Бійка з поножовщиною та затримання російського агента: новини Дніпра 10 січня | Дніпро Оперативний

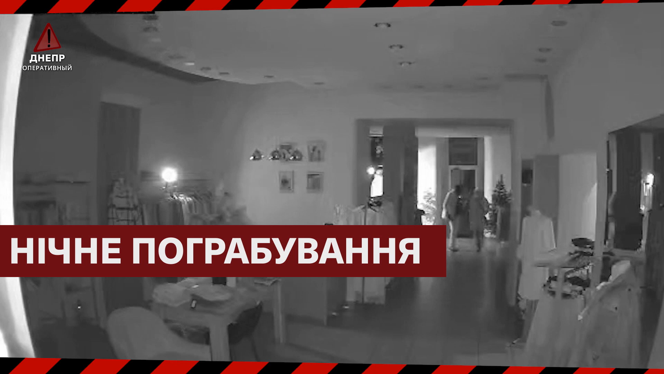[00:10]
У Дніпрі парочка злодюжок потрапила на камери під час пограбування магазину.
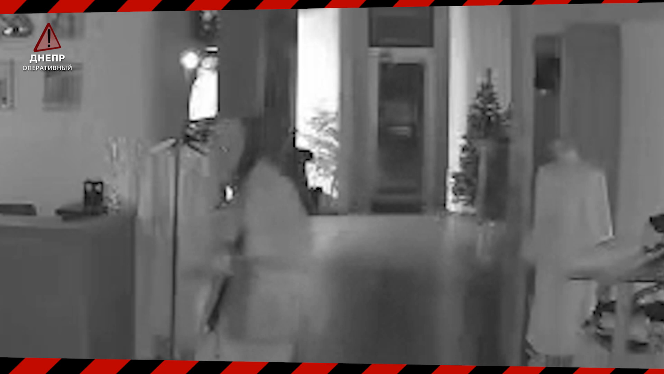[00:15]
На проспекті Яворницького, 68, обикрали магазин одягу «Міленіум». Камери зафіксували чоловіка та жінку.
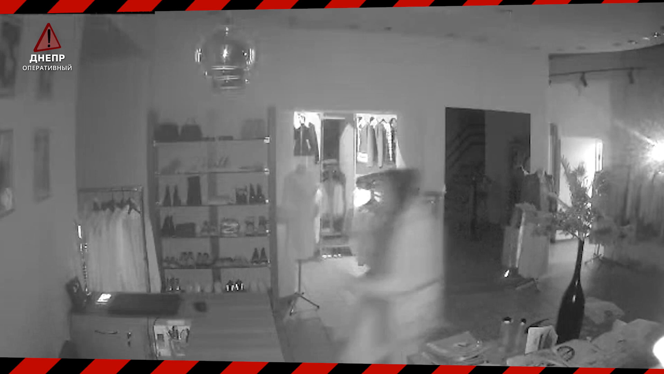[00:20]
Злодії винесли ноутбук, мобільний телефон та кілька речей з магазину. Як повідомляють поліції, за фактом крадіжки відкрито кримінальне провадження. Правоохоронці встановлюють осіб, які можуть бути причетні до злочину.